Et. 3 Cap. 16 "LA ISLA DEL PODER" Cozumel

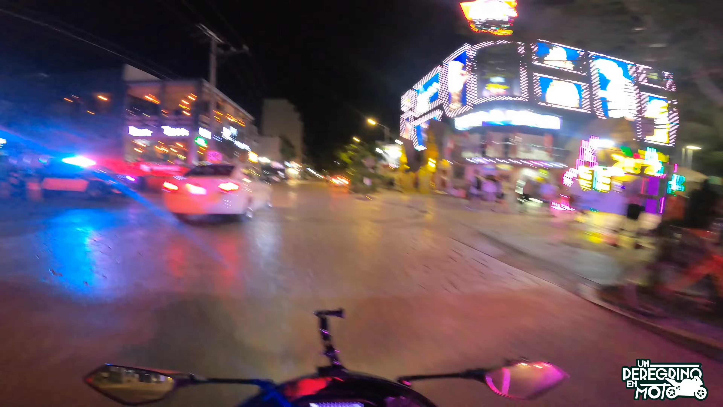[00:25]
Y ahora, en este nuevo capítulo, me dirijo hacia la isla más grande del Caribe mexicano, Cozumel.
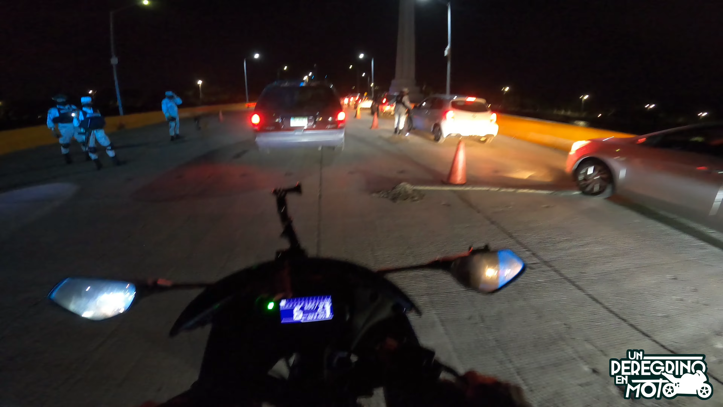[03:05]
Esto es parte del protocolo de entrar a la isla, una somera inspección por parte de la Guardia Nacional.
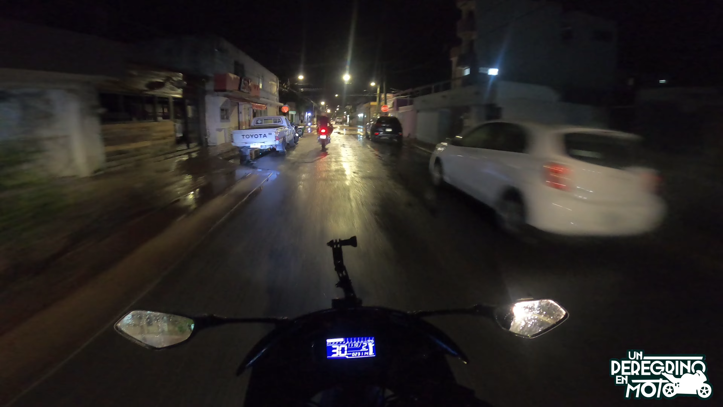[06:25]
Se vieron la lluvia en lo que cenábamos y bueno, voy a quedar en casa del Chuy. Es un B-Boy también, que él es de Tabasco me parece, pero ya tiene rato viviendo aquí. Y bueno, ahí me voy a quedar y ya mañana vamos a recorrer la isla, a ver qué tal nos va.